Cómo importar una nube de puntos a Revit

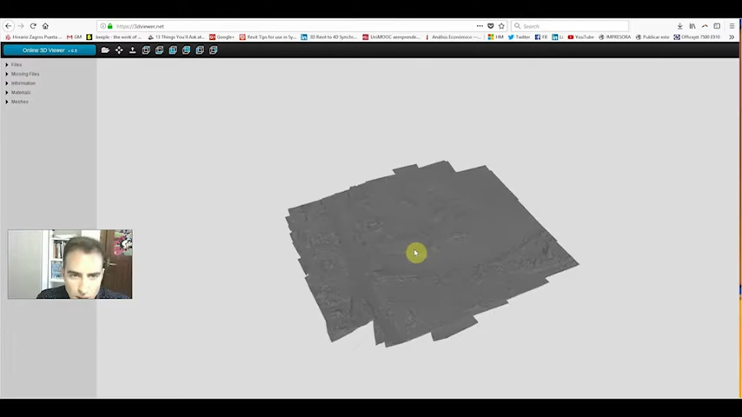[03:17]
pues vemos lo que nos ha presentado el topógrafo,
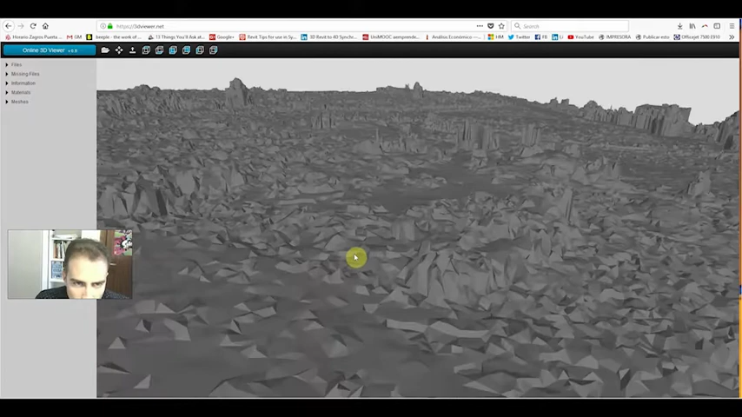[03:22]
vemos cómo tiene el escaneado, la cantidad de puntos y geometrías que tiene.
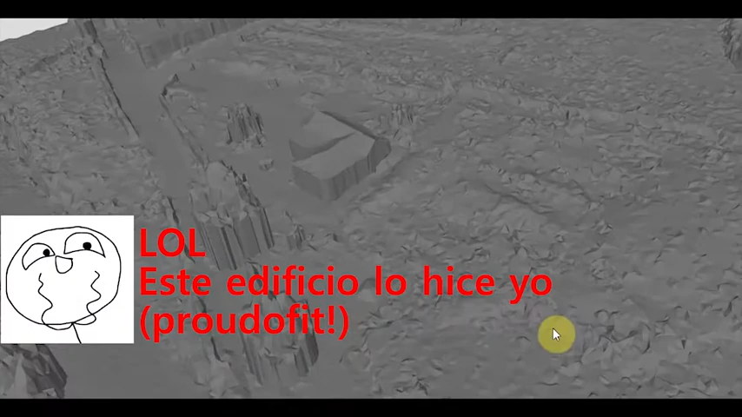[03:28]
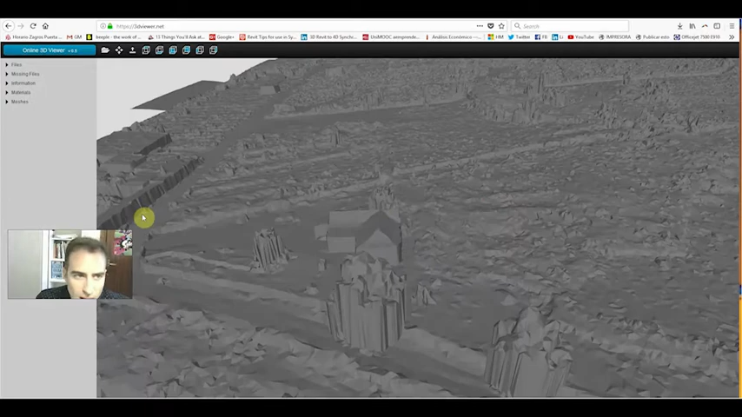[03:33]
Y lo que hace es una malla triangulada, que esto en teoría es lo que vamos a pasar a nuestro Revit,
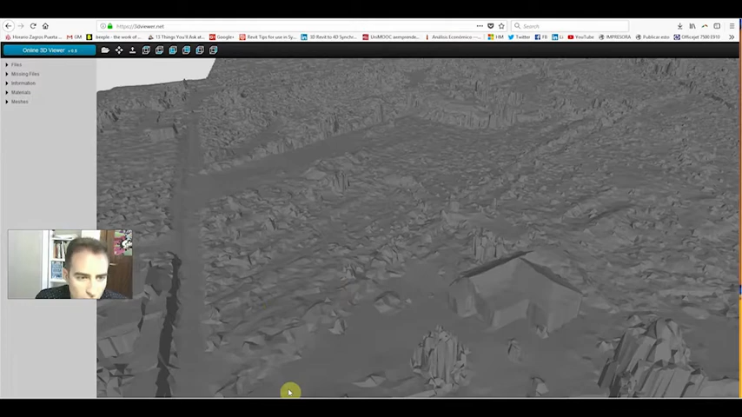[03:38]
pero si nos fijamos tiene una densidad de puntos enorme, con lo cual vamos a tener que simplificarlo un poco.
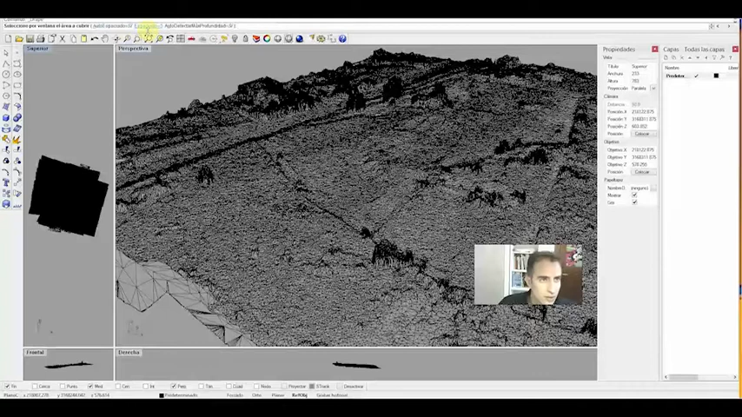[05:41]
Y esto lo que nos va a permitir es simplificar esta superficie. Aquí nos dice, espaciado 5. Esto viene a ser 5 unidades. Lo manipulamos. Aquí, yo no quiero que sea cada 5 metros un punto, voy a poner con espaciado 1.
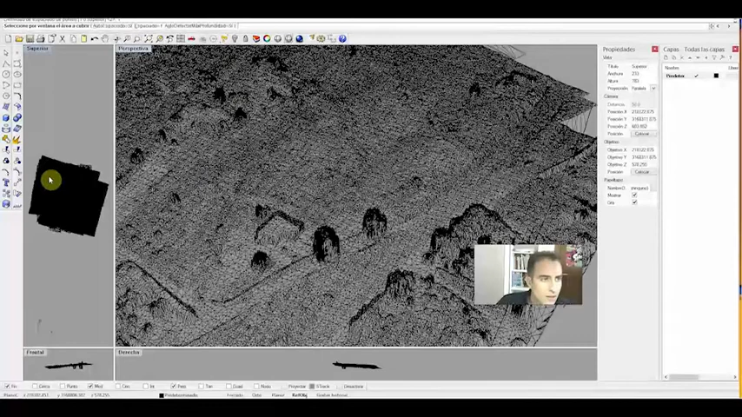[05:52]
Así que, decimos que de aquí a aquí. Y lo ponemos incluso un poco más apretado. Así, perfecto. Y escondemos otra vez, ocultamos esto.
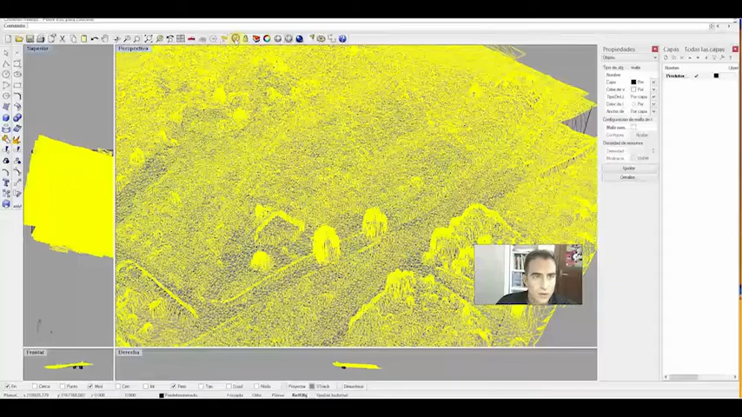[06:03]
Esto ya me parece mejor. Vale. Esto es lo que vamos a intentar. Esta geometría se parece mucho más a lo que podemos llevarnos.
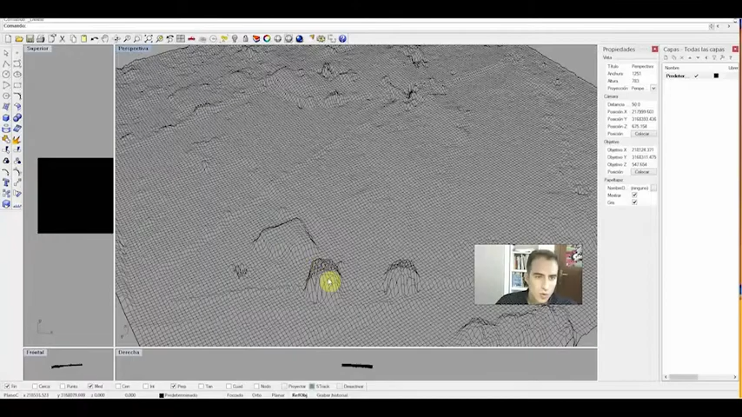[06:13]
Vemos como estas cosas que sobresalen son árboles. Que está muy bien tenerlos porque sabemos, ya tenemos localizados los árboles. Aquí el compañero que ha estado en parcela haciendo el escaneo, nos ha limpiado de algunos puntos que falsean la medición. Nos ha limpiado bastante. Aquí, por ejemplo, hay un edificado. Vemos como aquí hay una edificación y se nota. Pues bueno. Esto es lo que vamos a importar. Ahora, si volvemos a hacer la herramienta que vimos antes,
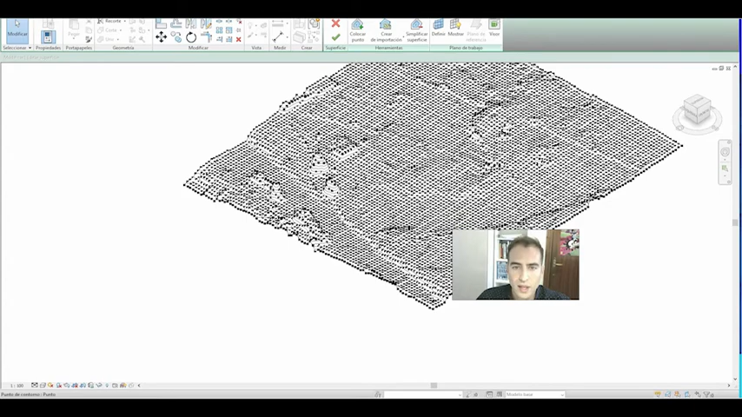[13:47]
Vemos la densidad de puntos que tiene nuestra topografía. Así que esta sería nuestra topografía en Revit.